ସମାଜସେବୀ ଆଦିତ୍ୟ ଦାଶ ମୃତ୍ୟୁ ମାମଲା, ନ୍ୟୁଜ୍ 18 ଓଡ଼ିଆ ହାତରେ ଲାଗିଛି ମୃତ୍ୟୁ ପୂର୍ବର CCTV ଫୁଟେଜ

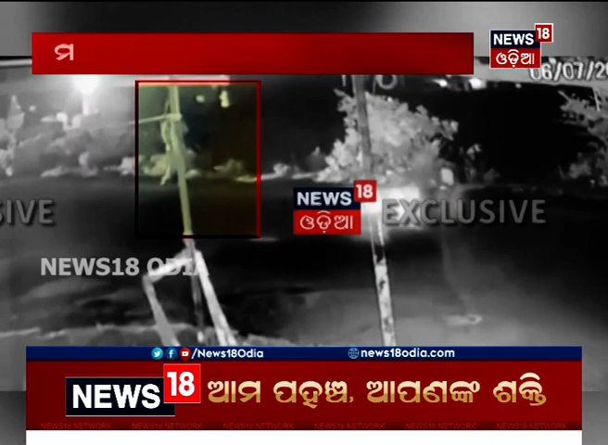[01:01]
आपण मैंने देखुं वर्तमान आदित्य एकुटिया घर बाहरी लिंगराज स्टेशन को अधिक आलोचनापी आम सीधासख जा प्रतिनिधि प्रबीर प्रधान निकट को प्रबीर एक्सक्लूसिव फुटेज वर्तमान हाथ में लग सारी कौन से प्रमाणित तो होती आधार कर जीआरपी तदंत तो कर